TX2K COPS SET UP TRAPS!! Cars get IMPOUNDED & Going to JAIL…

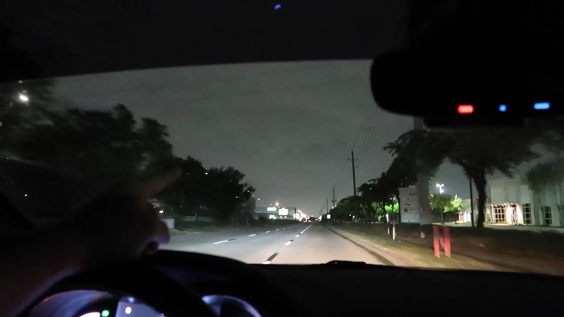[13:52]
See if they're getting towed because we did see a tow truck go by. So we're just going to go down here and check out what's going on.
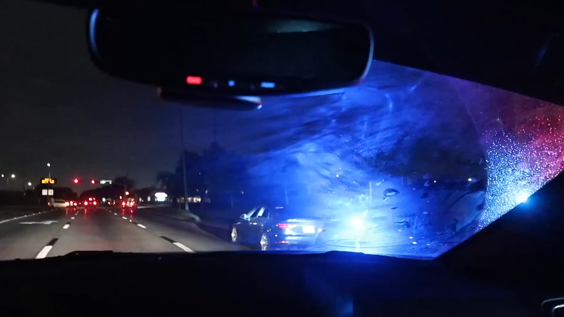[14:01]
Pulled over the hottie. Damn. I think the cops are chilling. Whoa. Oh my gosh. Which car is it?
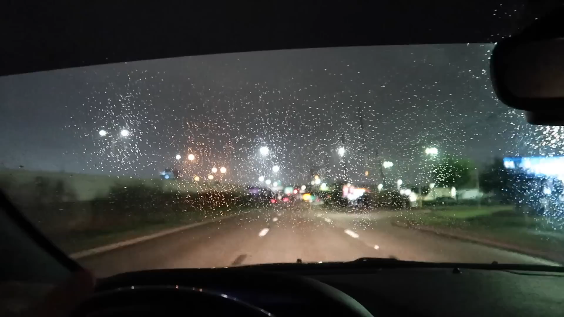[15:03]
We're like five, six minutes away from the car meet. Got cops over here too. And a tow truck. Oh, this is where the tow truck is from.
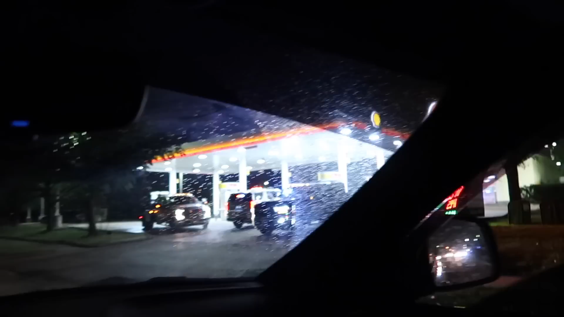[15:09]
Oh, they're towing that Challenger. Oh no.
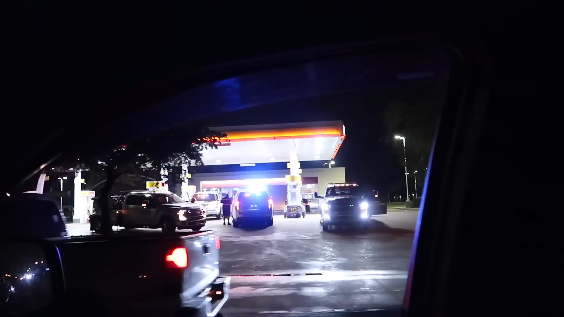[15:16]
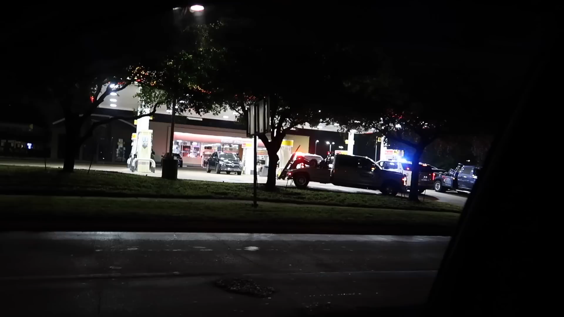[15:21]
This is where that C7 was. They're still there. Wow. Oh, it is being towed.
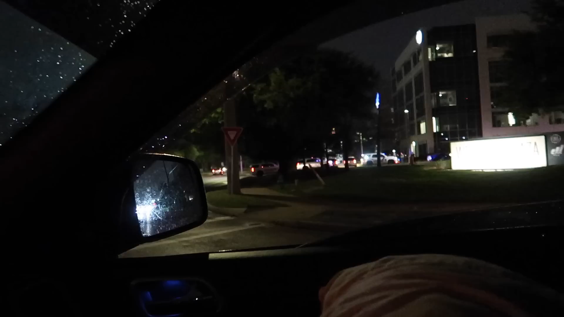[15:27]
There's a tow truck right in front of it. Probably went to jail. Look, there's another tow truck right there.
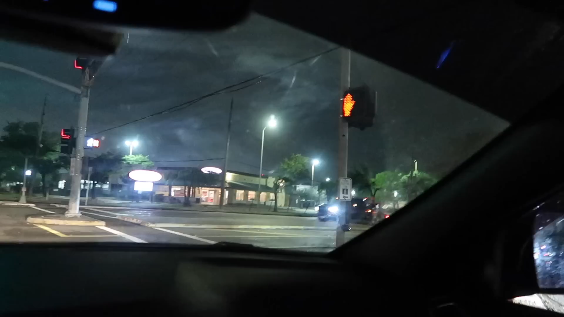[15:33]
Yeah, he definitely went to jail. And there's a tow truck right there.